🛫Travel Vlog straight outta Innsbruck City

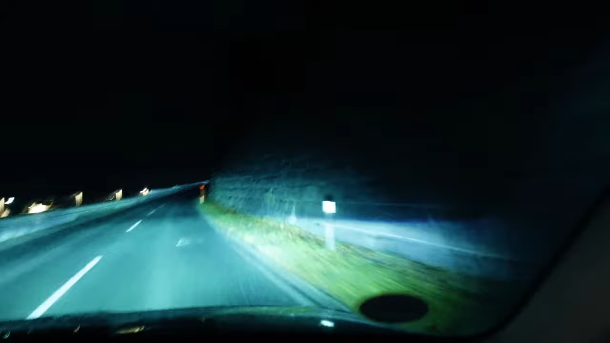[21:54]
Wenn man da auch jetzt hier hoch auf den Berg fährt, dann sieht man auch das Tal richtig schön, was ja, hier so los ist. Aber jetzt halt die Mauer.